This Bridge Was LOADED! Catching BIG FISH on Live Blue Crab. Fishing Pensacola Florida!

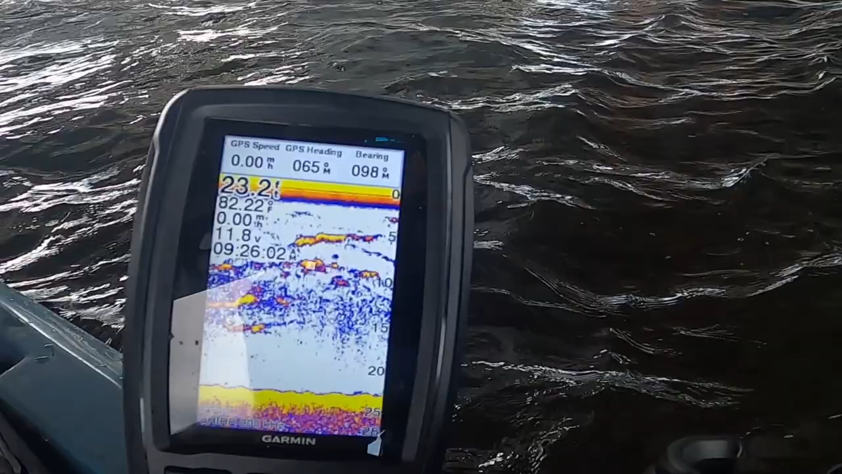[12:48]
That's all the redfish. So we're catching a good bit of redfish.